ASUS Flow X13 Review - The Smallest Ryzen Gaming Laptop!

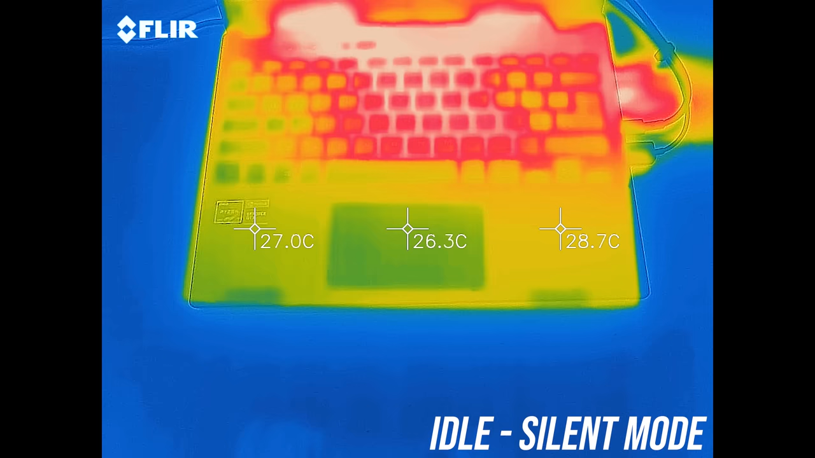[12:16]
The X13 was warmer than most others I've tested when just idling. It peaks at around 50 degrees on the keyboard with the stress tests going, so still warm but not bad.
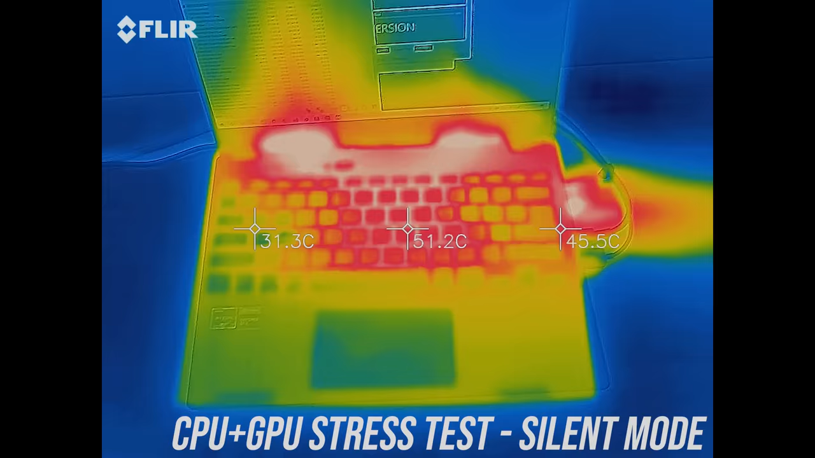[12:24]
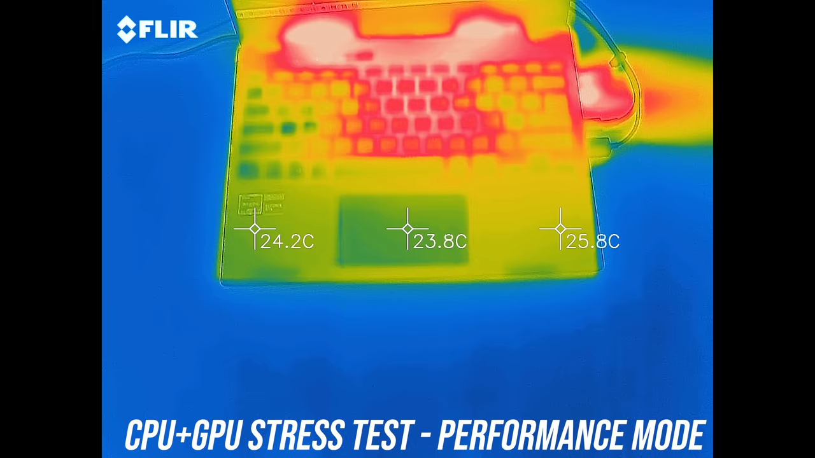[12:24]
Performance mode was similar, the fans are louder but it's performing better too. Turbo mode was warmer, the keyboard was okay but the back was hot, though you don't need to touch there.
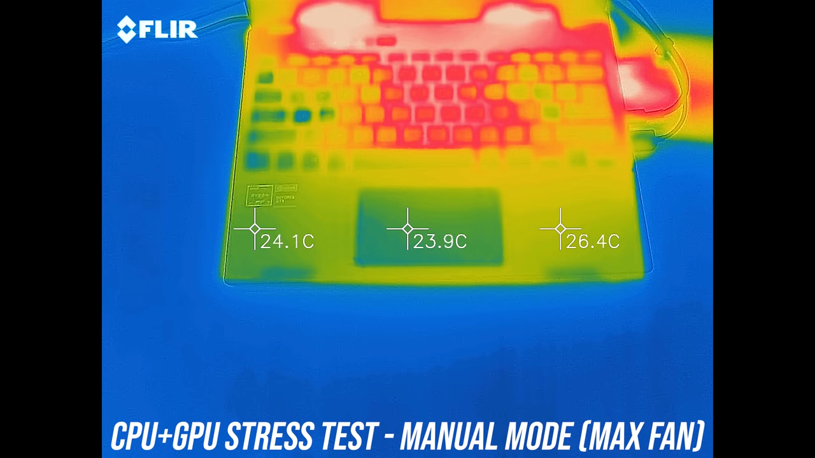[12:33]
Manual mode with the fans maxed out was getting pretty toasty but not uncomfortable on the keyboard. With the eGPU in use, it's cooler despite the processor running better, and this is because the graphics workload has been offloaded.
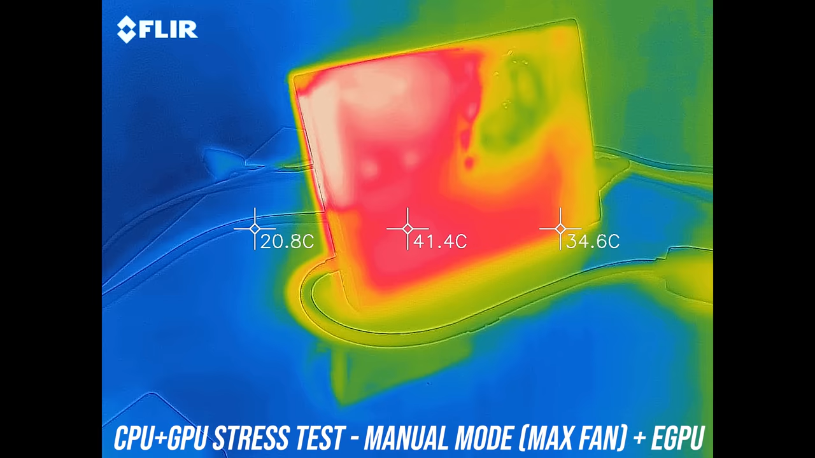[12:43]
The eGPU box itself felt a little warm, but no problems there.